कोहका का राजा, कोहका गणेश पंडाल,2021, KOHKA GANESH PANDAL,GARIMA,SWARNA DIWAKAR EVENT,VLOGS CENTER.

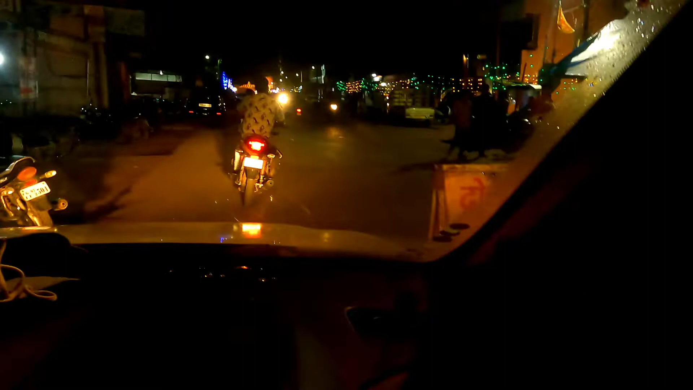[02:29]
तो अवंतीबाई चौक पे आप जैसे ही आएंगे कोका में,
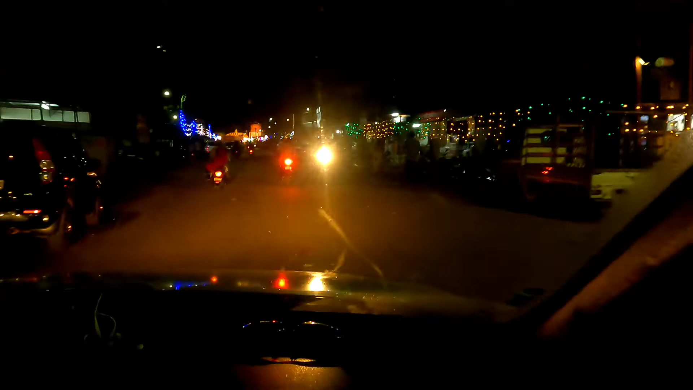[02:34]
आप लोगों को ये द्वार दिख जाएगा जो जिसमें बड़े बड़े अक्षरों से लिखा हुआ है कोका का राजा।
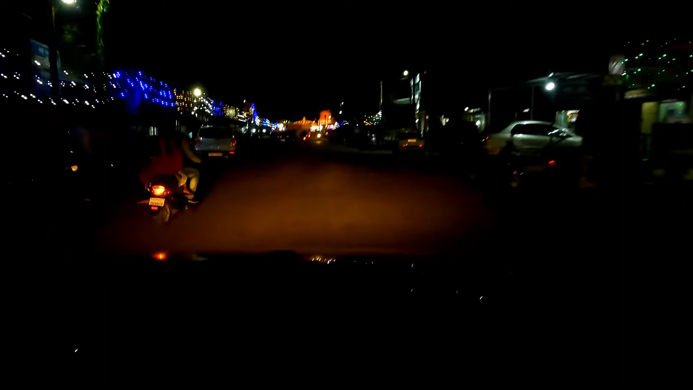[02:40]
और देखिए दोनों तरफ में यहाँ पर काफी अच्छी लाइटिंग की गई है और ये रोड पूरी ब्लॉक कर दी गई है।